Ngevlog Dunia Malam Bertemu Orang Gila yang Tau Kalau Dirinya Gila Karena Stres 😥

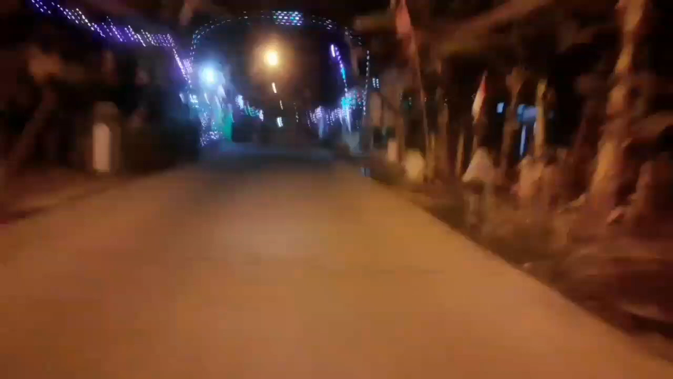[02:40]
di depan ada orang berjaga kampung
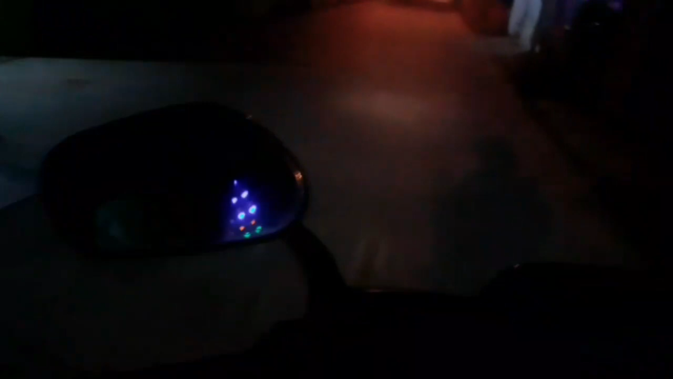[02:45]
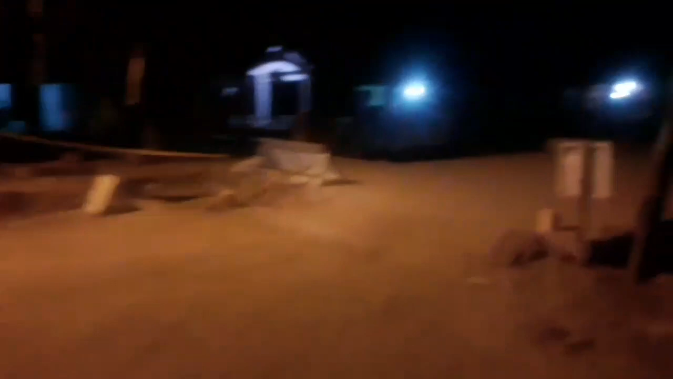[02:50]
ada perbaikan jalan guys
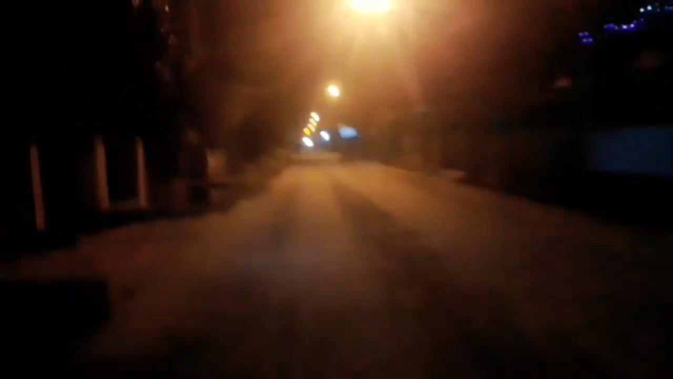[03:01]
di depan masih galian perbaikan jalan guys aduh mana ini jalannya
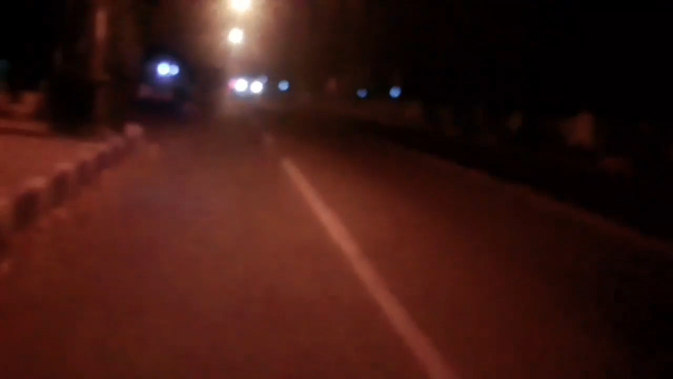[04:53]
Loren jalan pelan-pelan sambil tengok tengok kanan tengok kiri oke ikutin terus guys ya di depan ada pasar guys Loren coba untuk
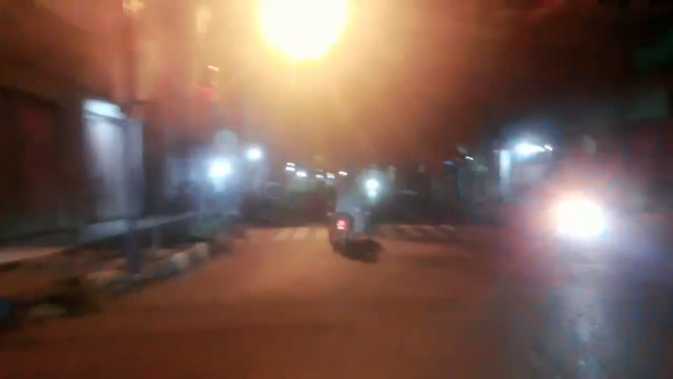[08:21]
dingin banget guys di luar guys hawanya Loren bertemu dengan pasar lagi tapi sepi ya kayak kayak di pasar yang satunya tadi pame di ini Loren